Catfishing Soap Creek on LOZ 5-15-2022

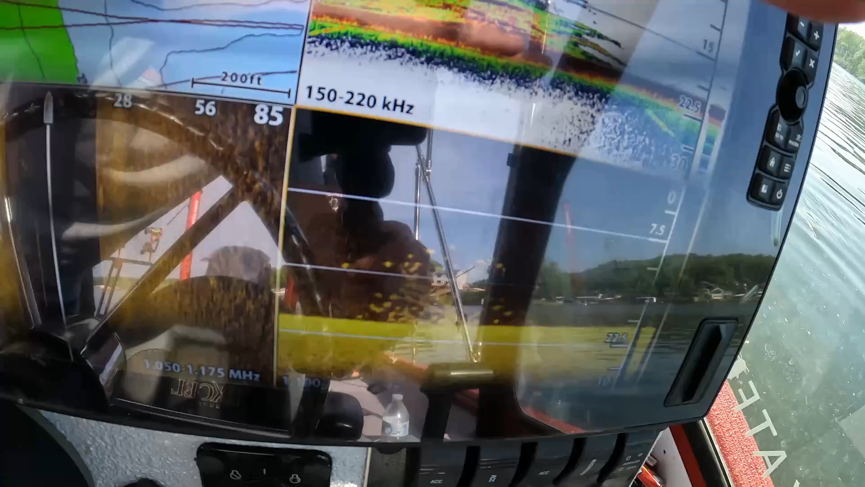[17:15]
Yeah. A brush pile full of crappie is what that is.